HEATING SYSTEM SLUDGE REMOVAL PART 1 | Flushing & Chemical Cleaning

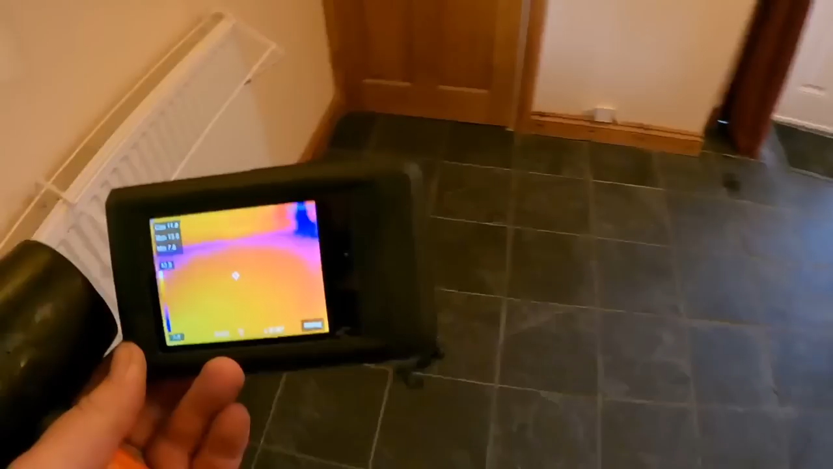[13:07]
and they all seem, to be honest, to be coming through.
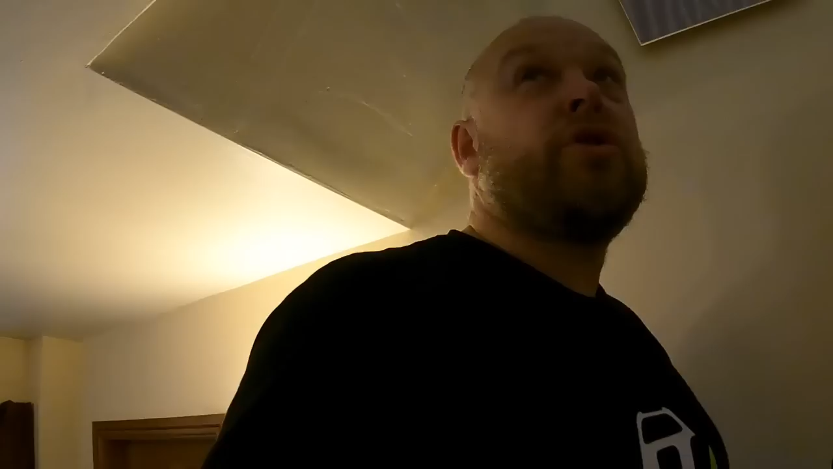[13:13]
There's a couple upstairs that I'm just gonna double check, because one of them was shut off. And I had a little cold spot in it.
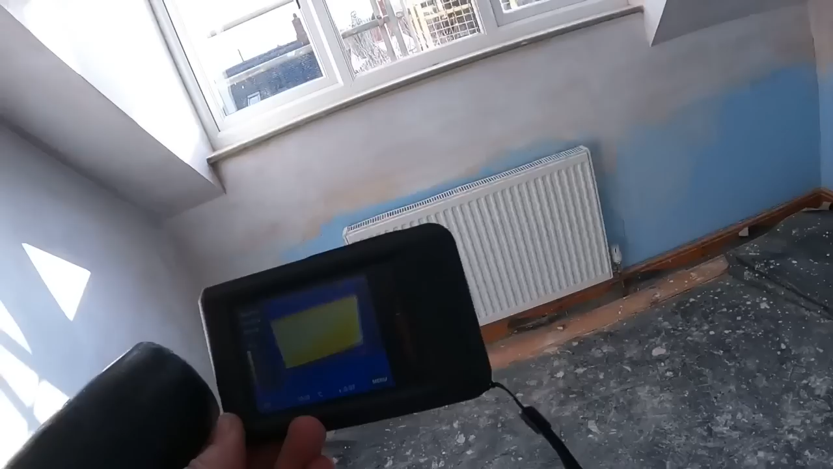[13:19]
So this one had a bit of a cold spot in the middle, and luckily it's come good, it's come through.
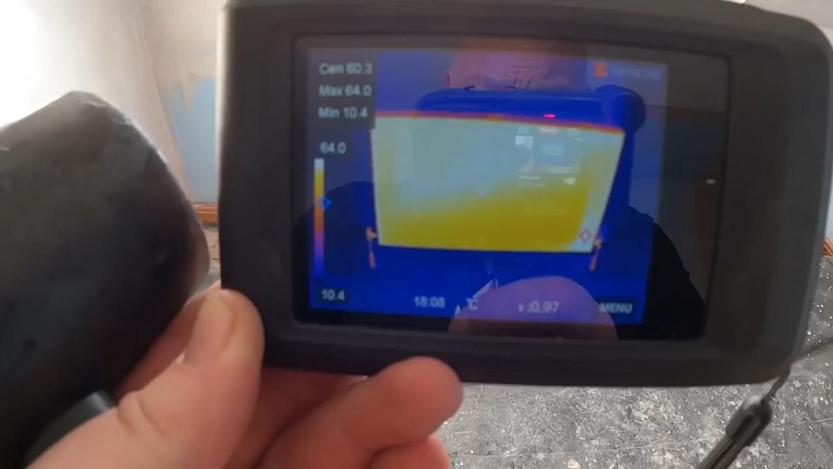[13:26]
And then there's also another one, slightly larger one up here.